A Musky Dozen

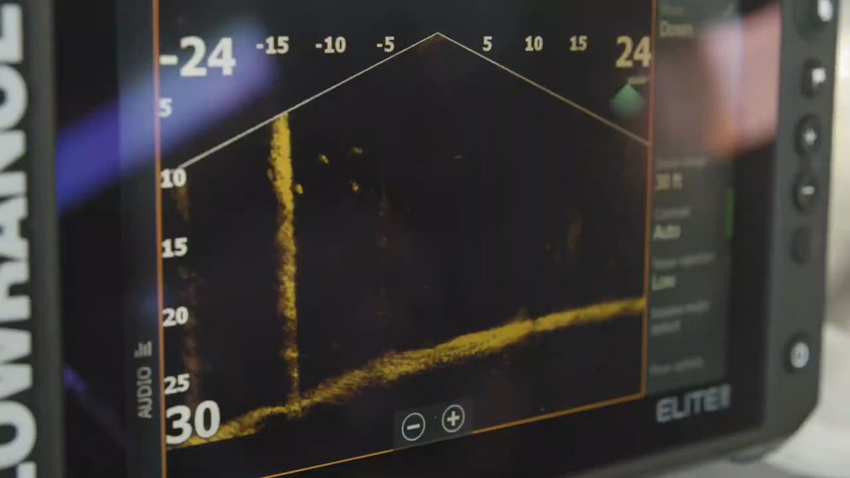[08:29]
I know it's a sheep's head.
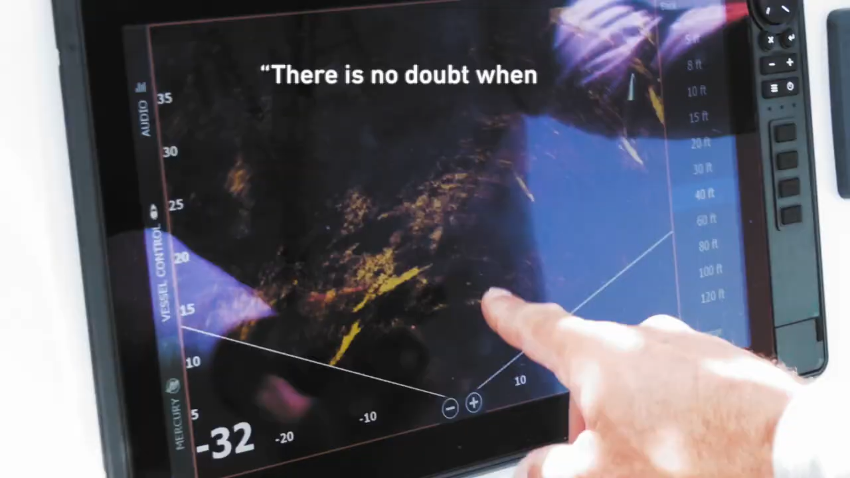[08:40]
I mean, there is no doubt when you see them.